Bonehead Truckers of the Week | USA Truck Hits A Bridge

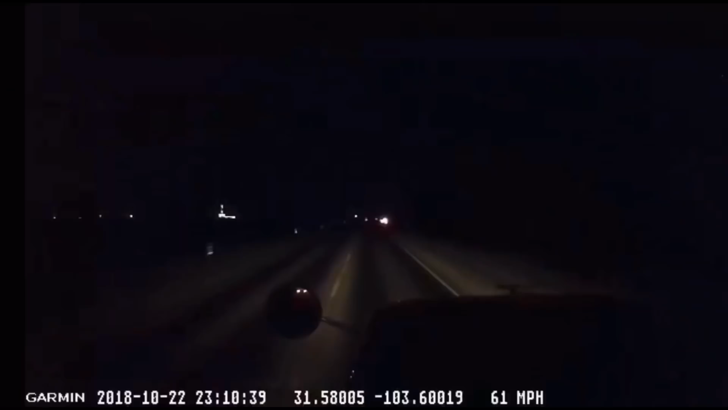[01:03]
You know, old boy just didn't, you know, didn't account for that space, man. And watch this guy get up on his brakes.
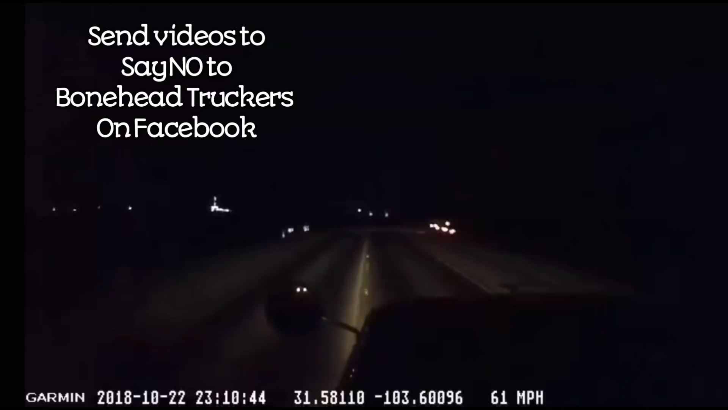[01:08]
I don't think he hit this guy right here, but boy, he sure did slow down.